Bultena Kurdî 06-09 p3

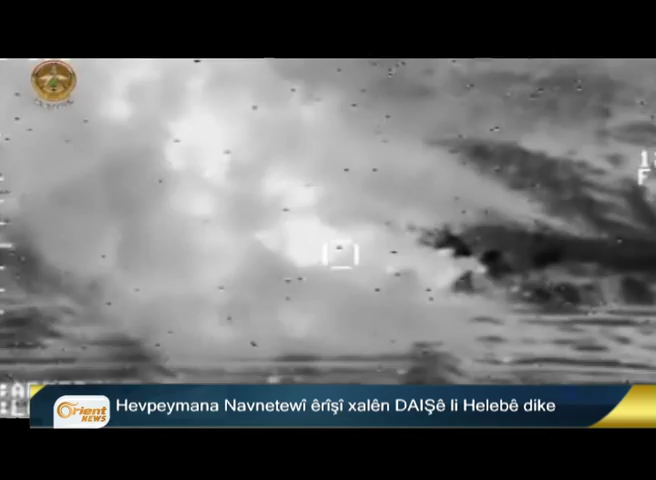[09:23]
لگوری داخلیانی هف پیمانی ناو نتوی که فروکین وی ایریشی بارگه داعش لباجارو که گندن هرجل، سوران، براد و هزوری کرنه. و دا انجام دا به دهان بریندار و کشتی جچتین رخصتنا داعش یا
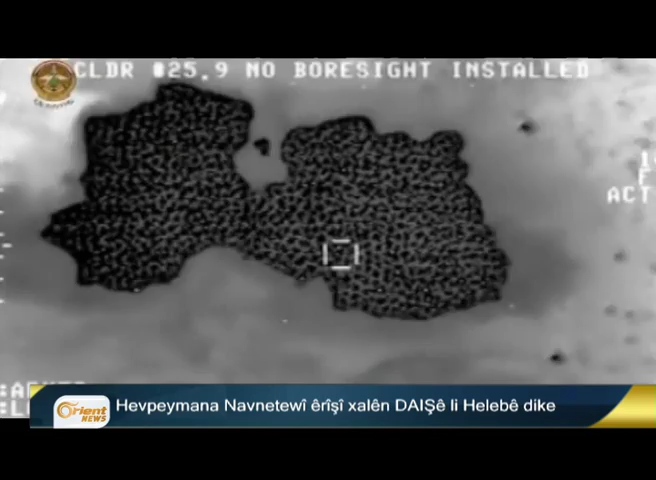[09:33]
ترورست کشتن و بریندار لوان دوران خستن. هر وها هجمارک ترنبیل و تانکین وانجی تک شکاندن.
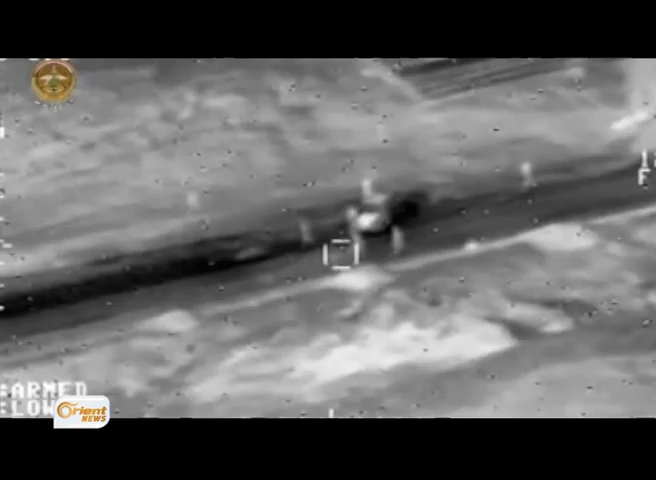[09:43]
لگوندوار شامل باجار زبدانی ارتش آزاد آواهی حزب الله لانیان نویع تقاندیه و در انجام دا چار چکدارین حزب الله حتنا کشتن و هجمارک دنجی بریندار کتنه.